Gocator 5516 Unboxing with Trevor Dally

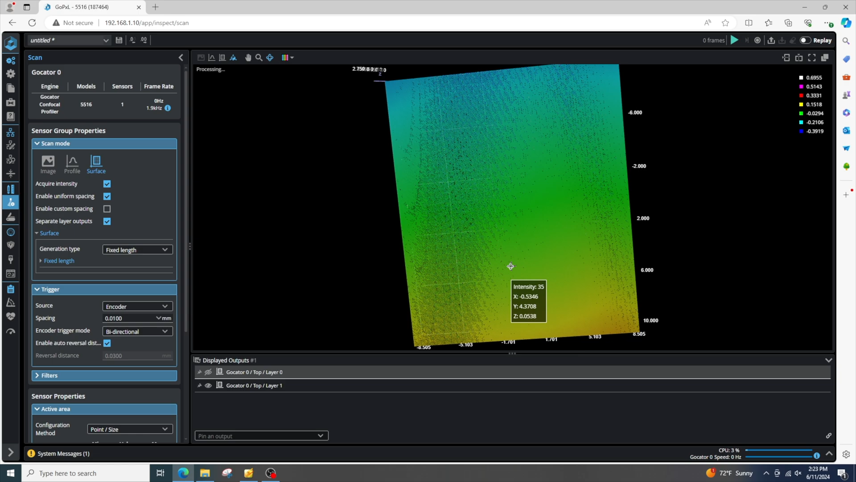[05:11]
Okay, there's our second skin. And if I pan in 3D, we can see that we have two layers here. I can deselect the top layer to see the second layer. And that's about it.